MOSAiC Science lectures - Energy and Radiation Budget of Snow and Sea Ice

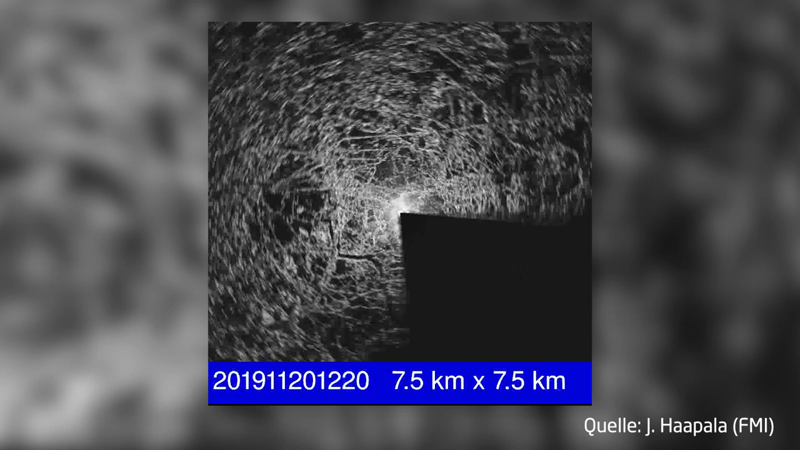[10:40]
If we look, for example, to these radar images here, we can see a 7.5 by 7.5 kilometer footprint of radar, with smooth areas in gray and the bright areas are ridges and deformations. And we can see how around the ship that ice moves, piles up ridges, relocates and comes back again. We experienced the first storms and ridge events.